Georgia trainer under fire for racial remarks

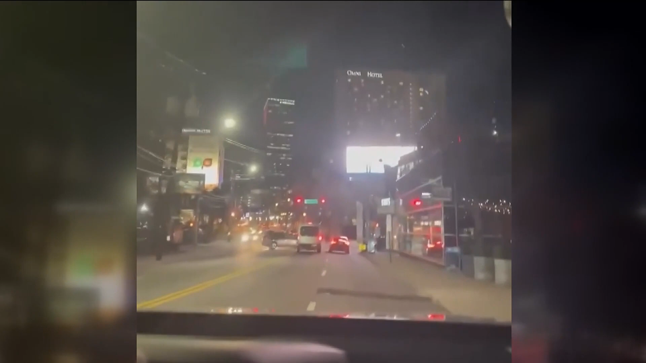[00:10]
Ain't seen a white person in sight. Homeless ones on the street. Every restaurant looking in here is black. Every car beside them is black.